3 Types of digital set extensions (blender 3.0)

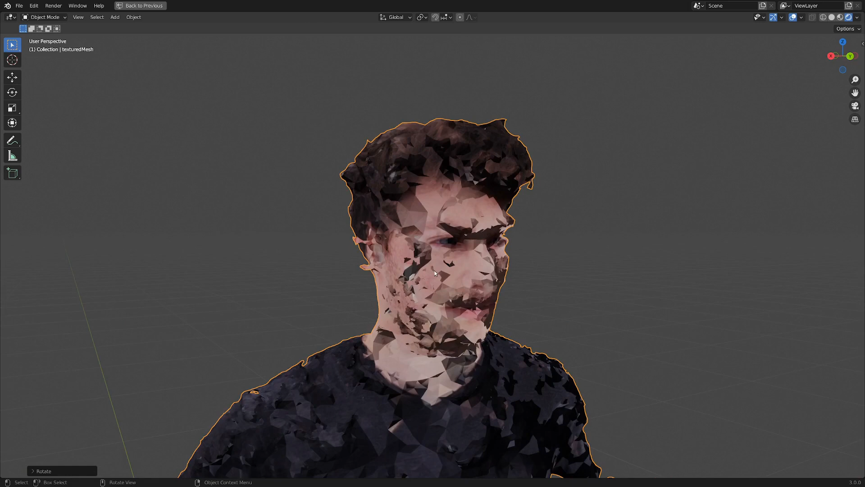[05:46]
I ended up getting something all right for the face, but it was a little bit scary.